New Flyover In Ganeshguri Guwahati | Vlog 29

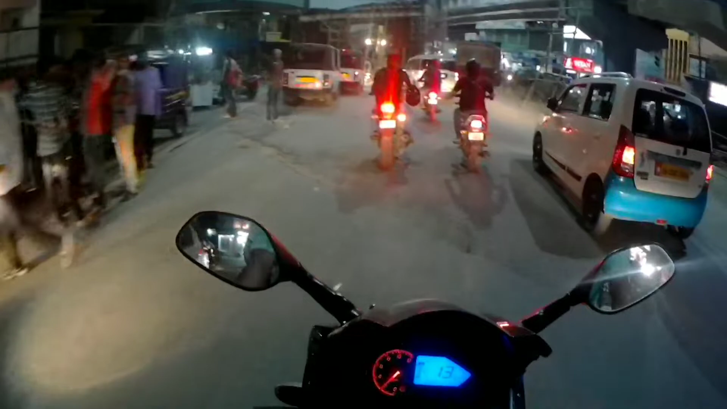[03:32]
কালিতো ডাঙর ইয়াতে কিবা এখন মিটিং এখন পাতিব, তো মিটিংত তোমালোকে আহিবা যদি দিনত পারা, চাবা এখন। আর যি নহোক ধুনিয়া বনাইছে সঁচা করে,
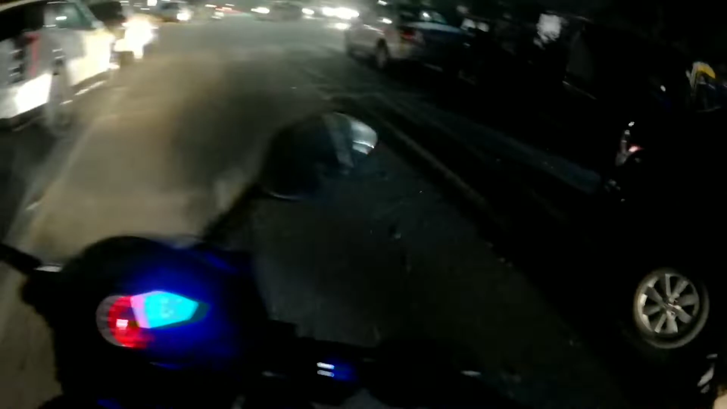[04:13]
তো মই এটা বাইকখন পার্ক করে লো, ইয়াতে পার্কিং আছে, পার্কিংত পার্ক করে মই উপরলৈকে যাম, উপরে লগ পাইছো একেবারে।